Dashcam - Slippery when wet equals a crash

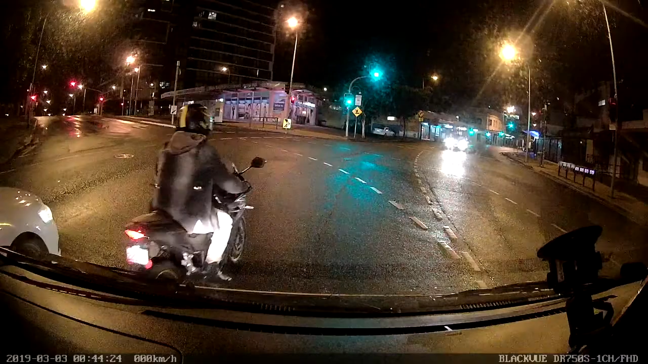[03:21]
It's getting wheels spin on this thing. When I got off, I got on again. Still wheels spin.
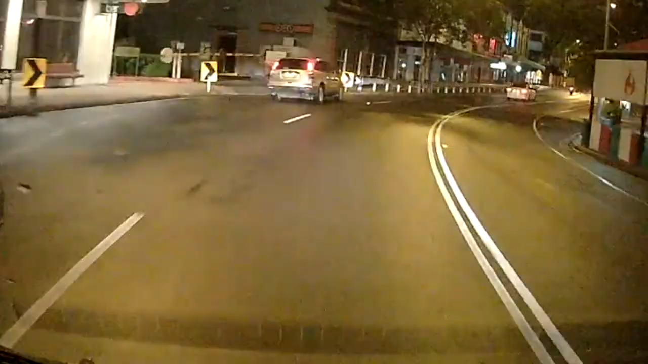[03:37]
Oh no, there is a motorcycle that just went down.
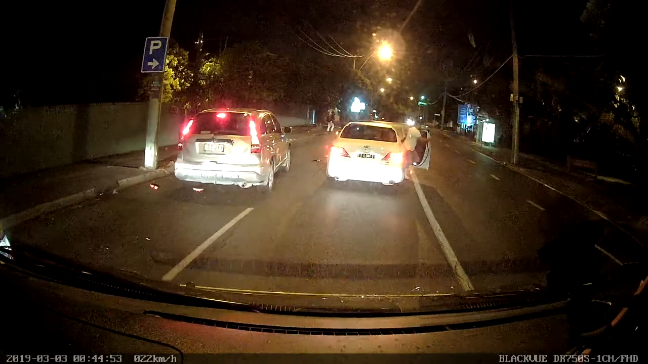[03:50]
Damn it. Wow, these other people can help them up. Like I said, he had slid on the corner. There's enough people up there now.